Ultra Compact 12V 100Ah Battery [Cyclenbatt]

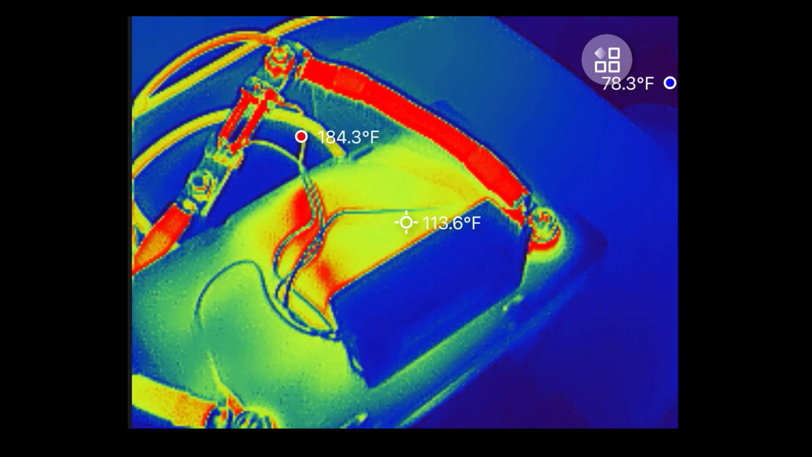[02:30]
On screen: spot 113.6°F, max 184.3°F
The positive terminal is at 123.
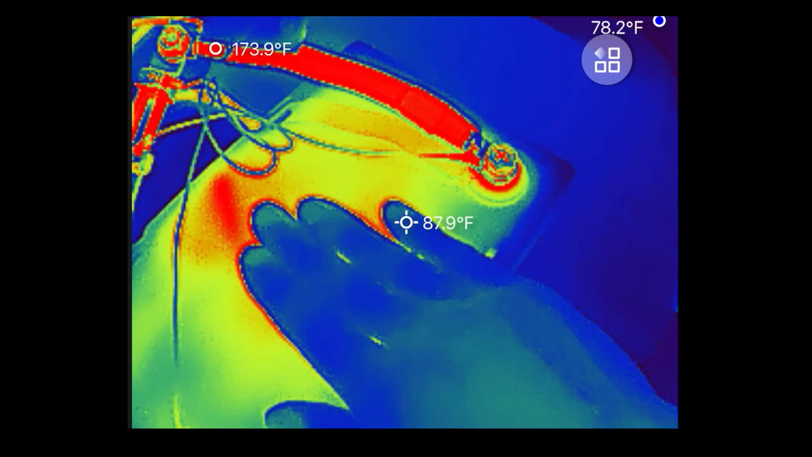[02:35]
On screen: spot 87.9°F, max 173.9°F
The BMS is like right underneath here, and that's around 150 degrees on the outside.
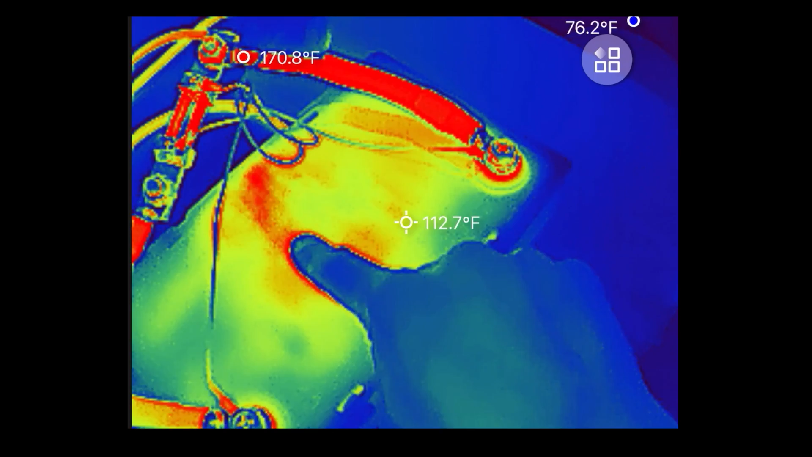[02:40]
On screen: spot 112.7°F, max 170.8°F, min 76.2°F
So it heats up too much and it cuts itself off. Normally, this meter will turn on on its own.